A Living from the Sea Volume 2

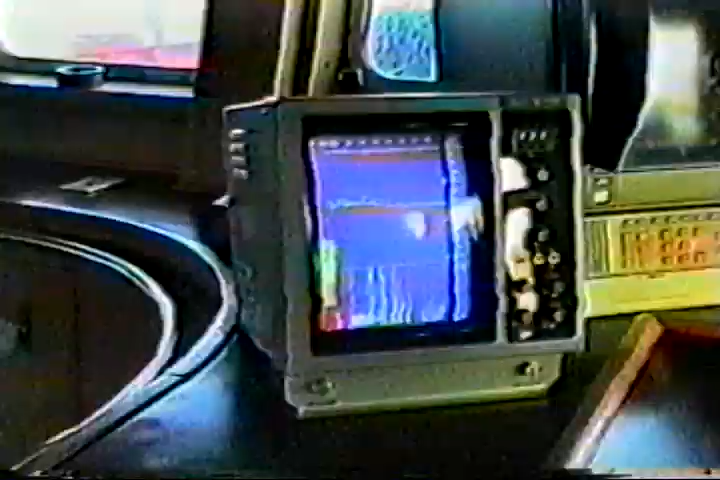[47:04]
This is a color depth sounder.
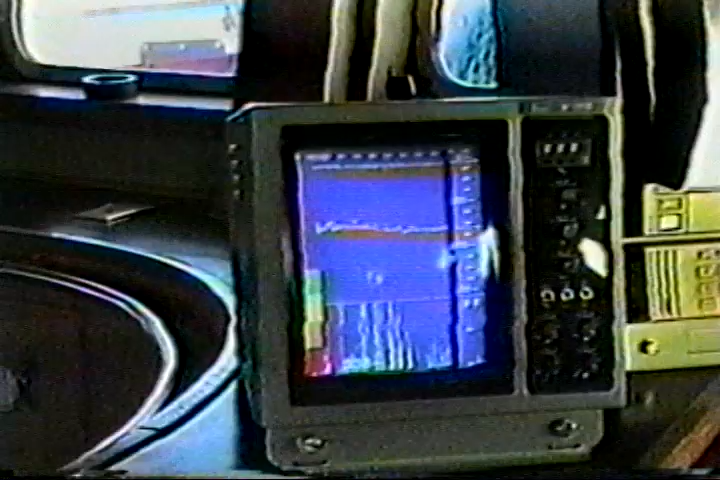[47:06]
This sounder is showing the bottom of the ocean floor and the depth of water now under the boat.